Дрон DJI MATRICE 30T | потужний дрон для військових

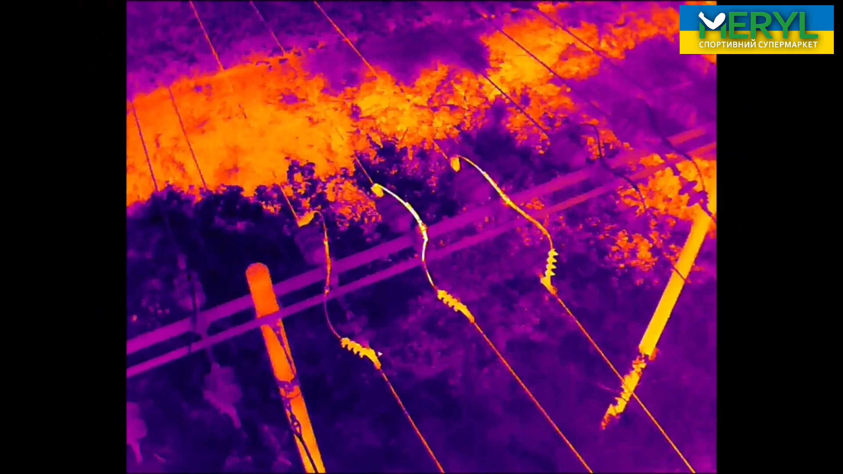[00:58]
а тепловізійна камера високого розширення ефективно виявляє джерела тепла. Коли настає ніч, дрон М30 готовий до роботи.